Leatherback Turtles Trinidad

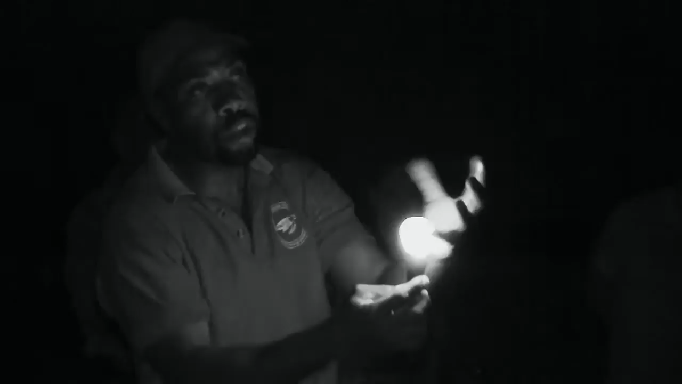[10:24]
Anytime the egg is exposed, the temperature drops and incubation stops. So these eggs that's unfortunately being dug up by this turtle will not hatch.
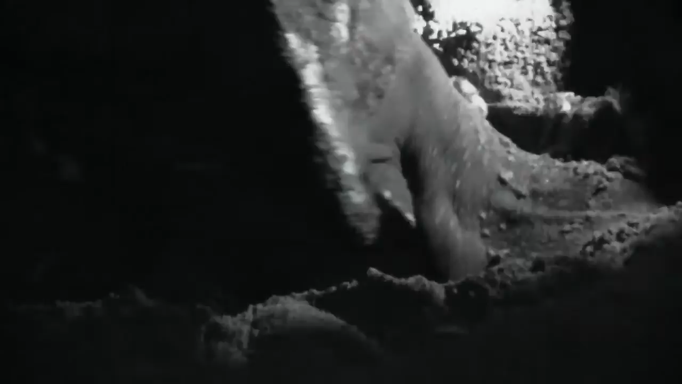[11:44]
This is the byproduct of what this female is doing tonight.